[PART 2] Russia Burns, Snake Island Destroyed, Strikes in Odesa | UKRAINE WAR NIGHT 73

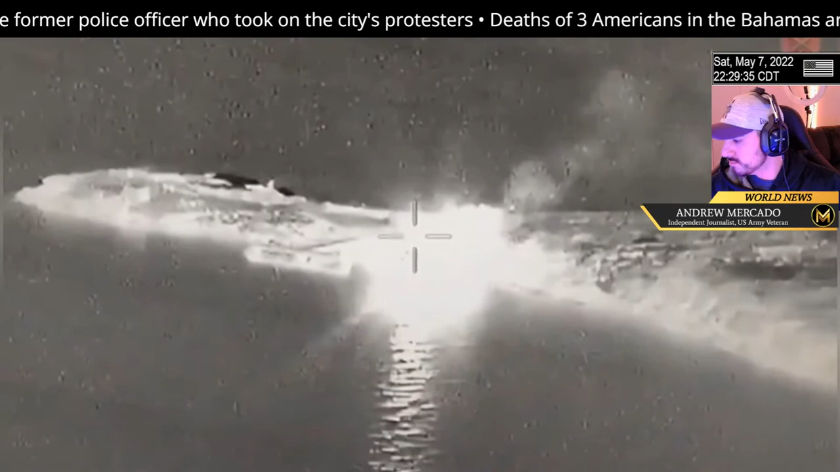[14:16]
Long distance view of the TB2 strike on Snake Island
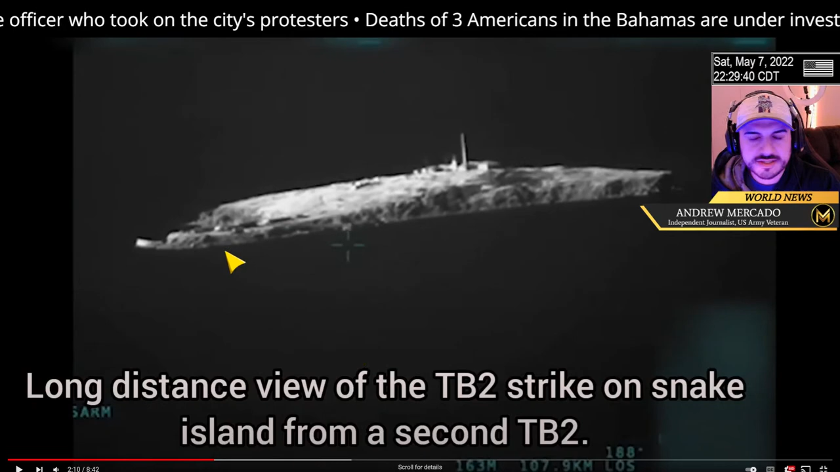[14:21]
from a secondary, destroying all the buildings on there. So that left Snake Island.
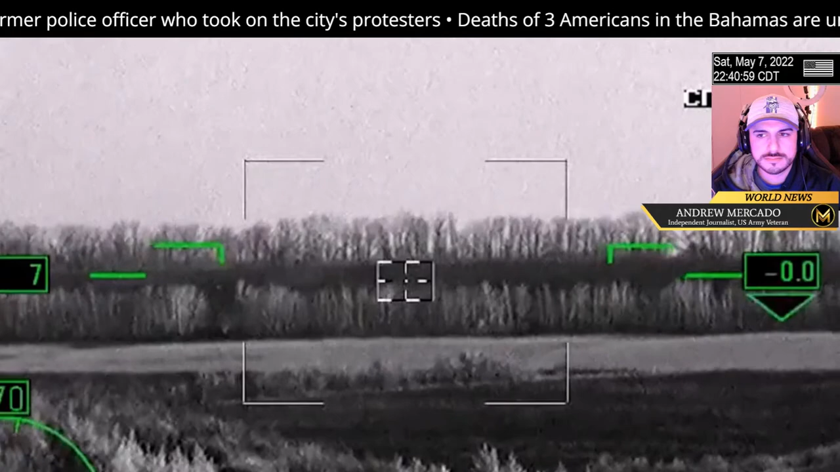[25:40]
See the smoke behind the tree line.
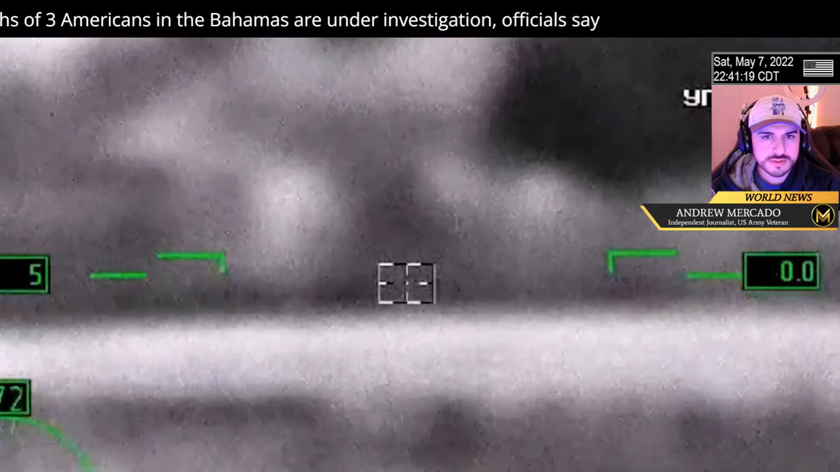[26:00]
Hard to see in this video exactly when they hit.
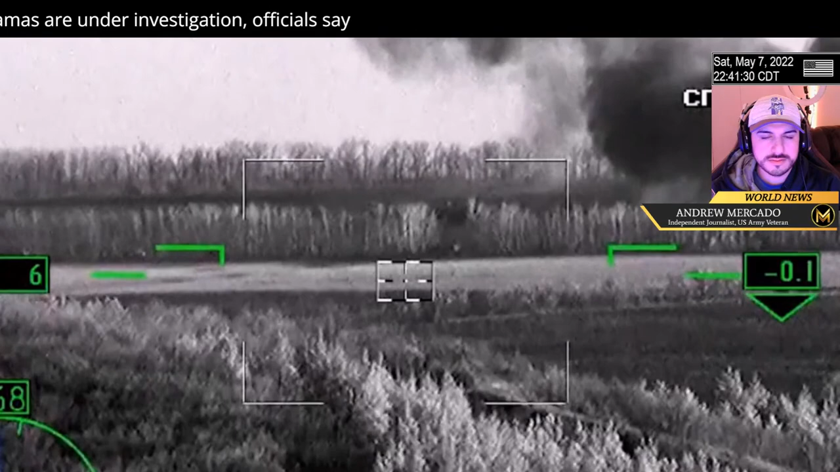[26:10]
This is a Russian video, right? Yeah, Su-25.